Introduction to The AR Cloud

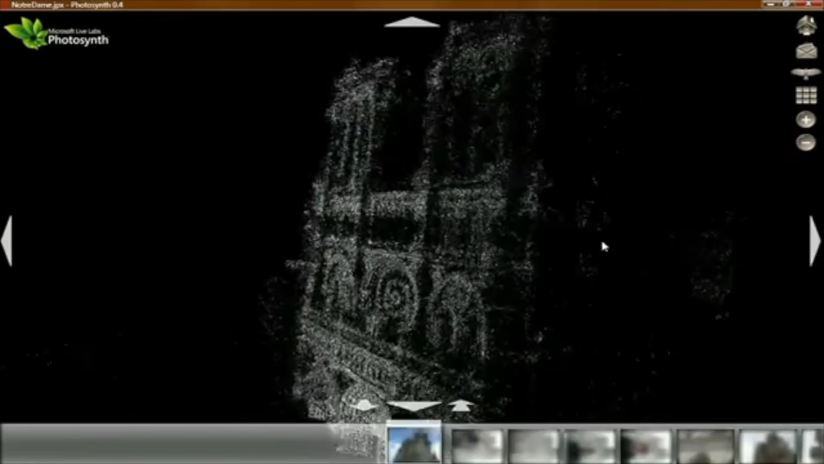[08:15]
Microsoft Photosynth demonstrated a crowdsourced point cloud from Flickr photos back in 2010.
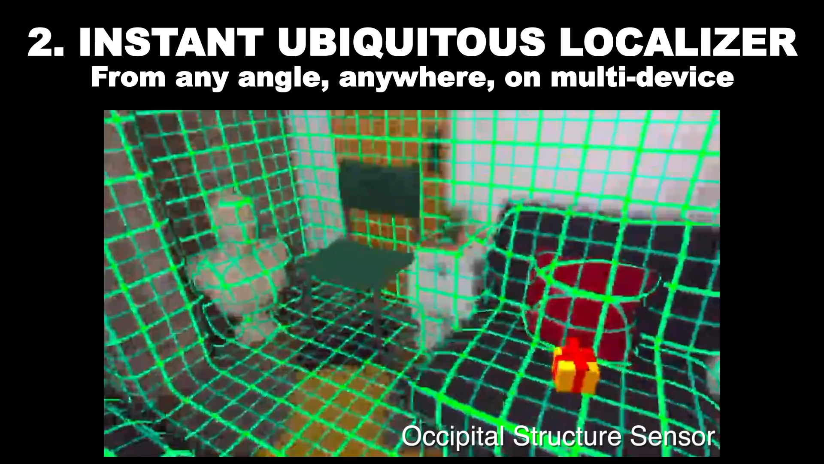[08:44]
This is not new either. But for the AR cloud, it has to work anywhere you go, from any angle, on any device.